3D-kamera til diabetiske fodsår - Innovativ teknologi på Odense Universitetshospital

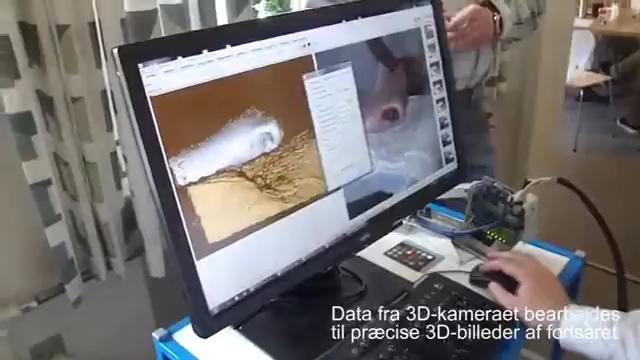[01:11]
Og vi forventer, at vi med 3D-scanner kan lave nogle meget præcise målinger, så vi kan måle ændringer i sårhelingshastigheden,